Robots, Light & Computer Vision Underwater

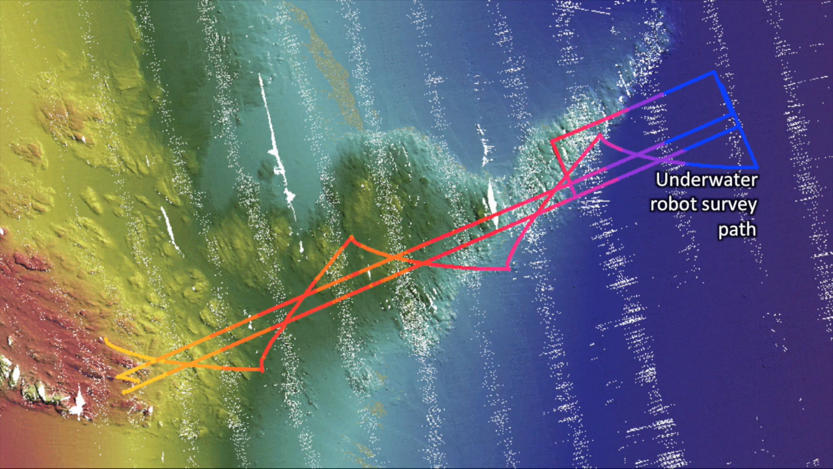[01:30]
It spans multiple kilometers and hours. Given the lack of GPS, the robot is fitted with a number of sensors to help estimate its position. But we actually rely on the images to help improve the navigation. The lines show the robot's track. You can see that the robot has moved in straight lines and then zigzagged back over itself. Its estimate of where it thinks it is usually drifts a bit over time. So we employ a method called simultaneous localization and mapping, or SLAM, to look for landmarks in the images that have been seen previously. When the algorithm recognizes something in the images, it then snaps the current location back to the correct position and upgates the nav estimates.
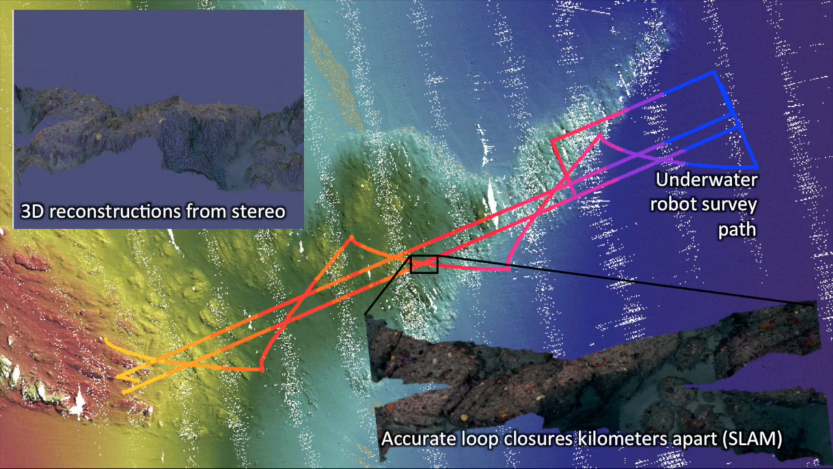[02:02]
This then gets propagated back through all the other poses to improve the navigation. So as you can see, images are quite an important part of this whole process.
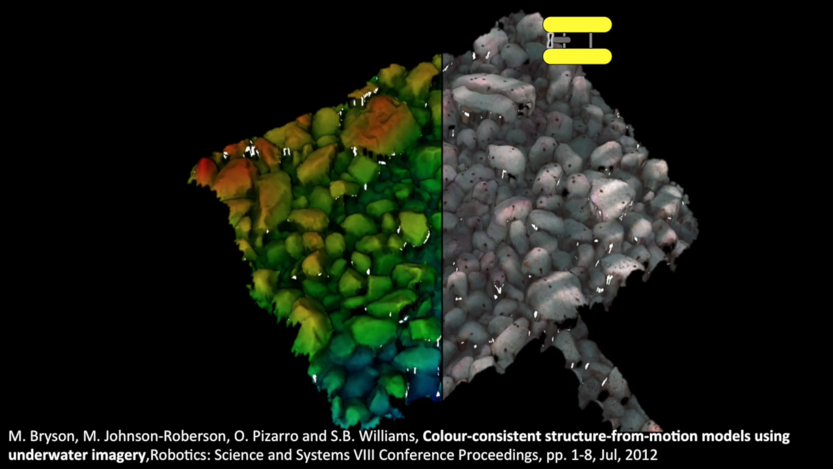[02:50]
Those overlapping stereo pairs make it possible to triangulate key points in the images to resolve 3D structure. Then, using the 3D structure of the scene, we can feed that into a light attenuation model to significantly improve the appearance of the image.
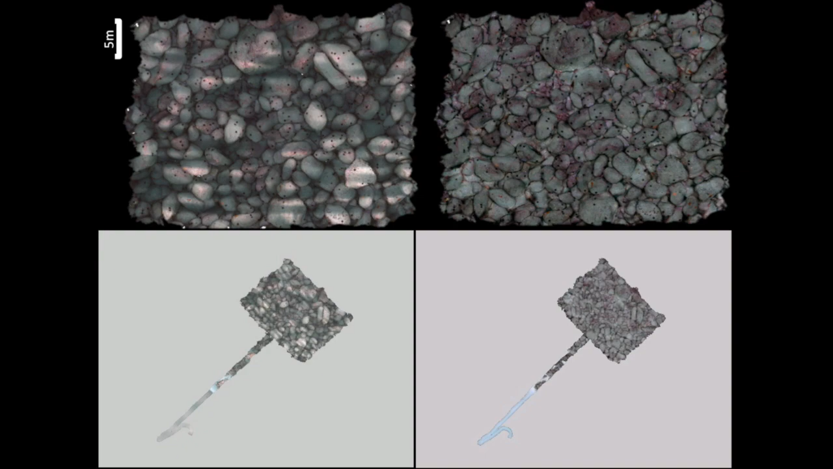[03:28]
This then allows us to generate large scale photo realistic 3D reconstructions with consistent color and lighting.
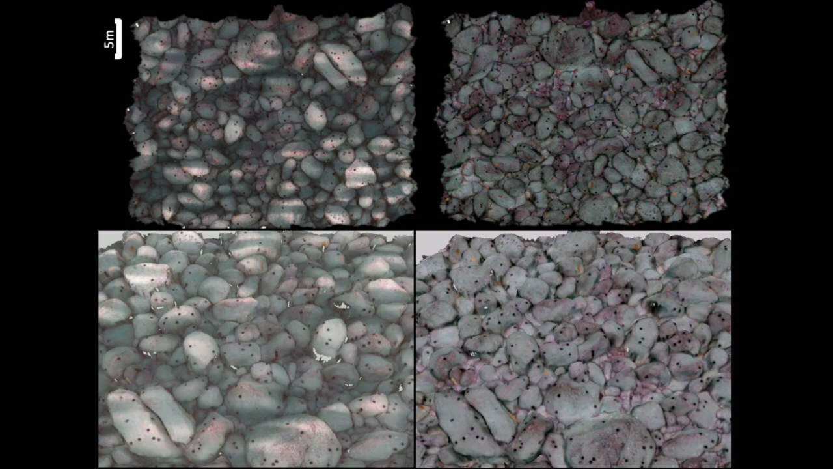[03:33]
On the left, you can see the naively corrected images.
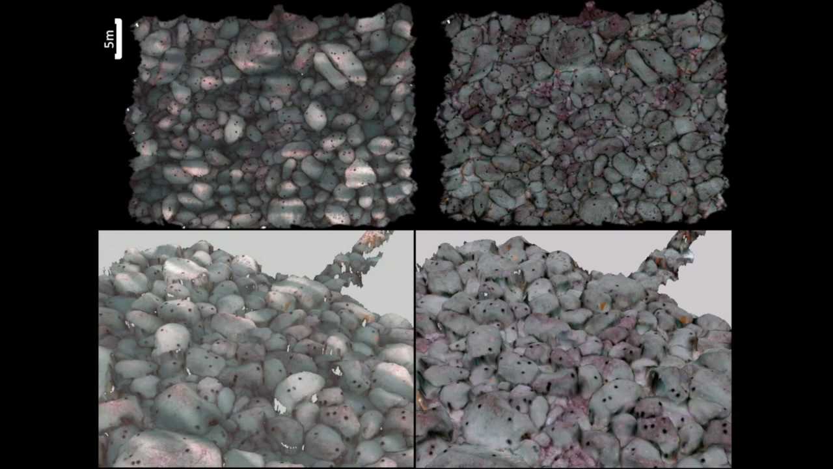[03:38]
On the right, you can see the mosaic that's created using
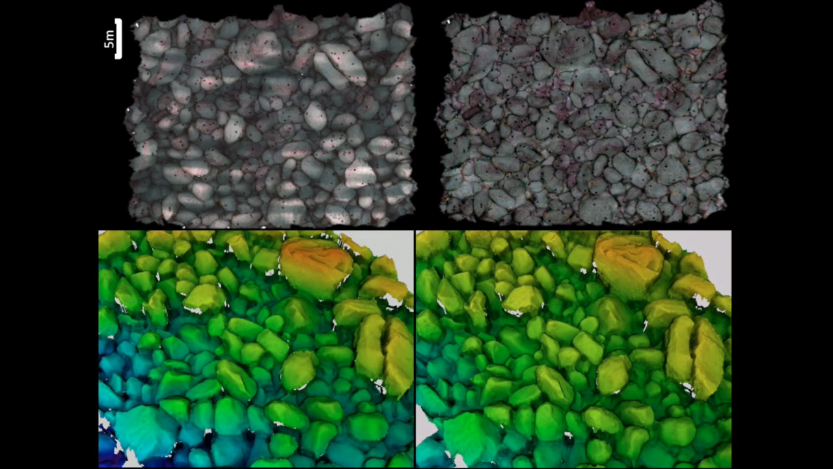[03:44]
images corrected while accounting for 3D structure.
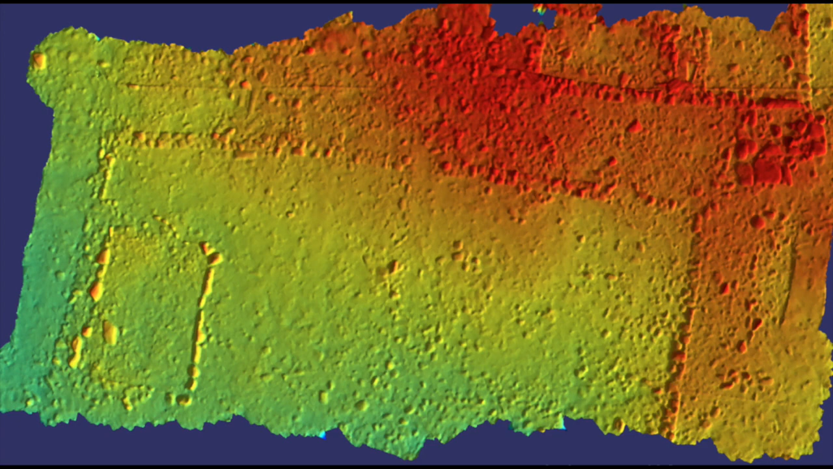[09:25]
And when we overlay the archaeological map, we can see the degrees quite well. So these results show that it's possible to create these maps after the fact, without spending countless hours manually measuring things out in the field.